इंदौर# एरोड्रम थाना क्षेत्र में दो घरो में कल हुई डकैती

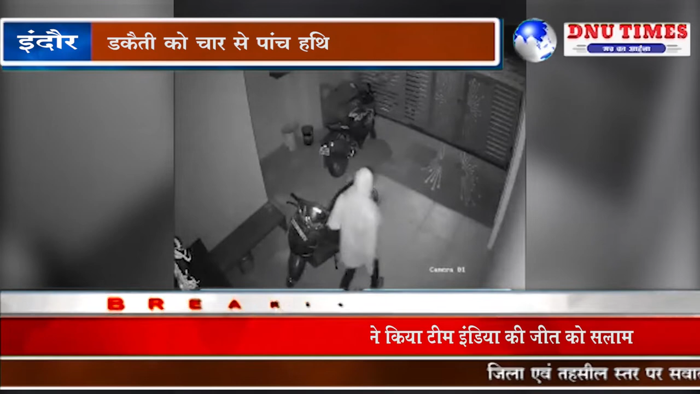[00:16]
इंदोर के अरोडम थाना शेत्र में दो घरों मिकल हुई डक्याती को चार से पांच हतियार बंद नकाप पोश बदमाश द्वारा अंजाम दिया गया था जिसमें डक्यातो
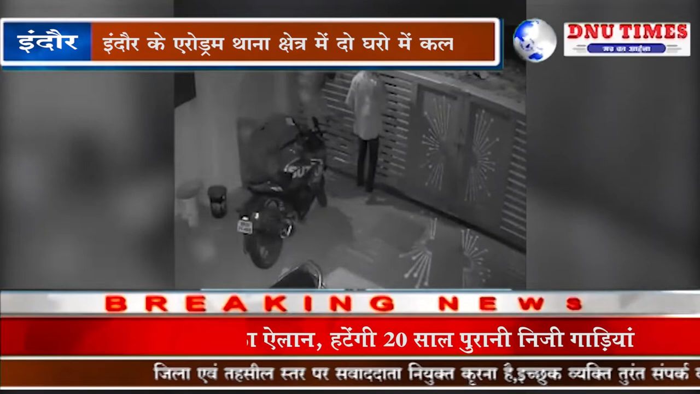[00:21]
द्वारा परिवार पर हमला कर परिवार को बंधग बना कर बदमाश ने लाखो का माल लूट कर ले � जहारोपी घर के बाहर लगे CCTV कैमरे में कैद हो गए थे वहीं
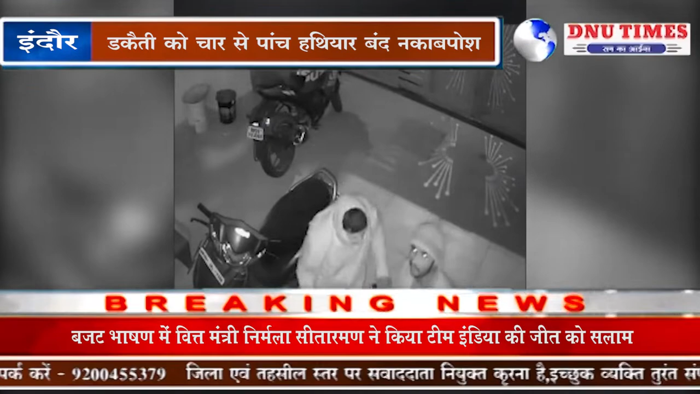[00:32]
आज आज आई जी हरीना रहन चारे मिश्र ने डक्यातो पर बीस हजार का इनाम खूशित कर दिया है दरसल इंदोर के अरोडरम इलाके में कल हतियार बंद चार से पांच डक्यातो ने एक